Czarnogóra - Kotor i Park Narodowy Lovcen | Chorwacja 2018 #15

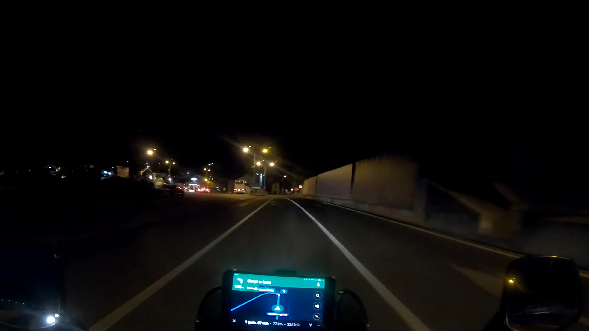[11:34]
Wracając, orientujemy się, że nawigacja prowadzi nas na prom. Początkowo myślimy, że to pomyłka, natomiast szybko zauważamy, że jest to po prostu opcja skrócenia trasy o około 25 km,
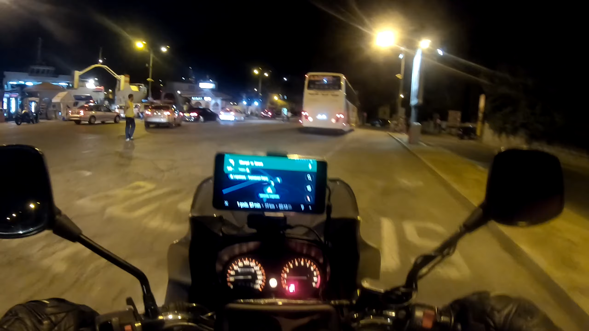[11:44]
na którą wcześniej nie zwróciliśmy uwagi. Zamiast objeżdżać Zatokę Kotorską, można ją przepłynąć. Widzimy, że wszyscy się spieszą, więc również szybko kupujemy bilety.
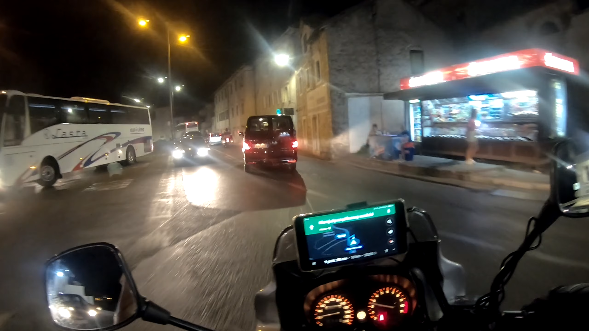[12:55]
Przed nami jeszcze co najmniej 1,5 godziny jazdy. Na kemping docieramy już nocą, po dniu pełnym pozytywnych wrażeń.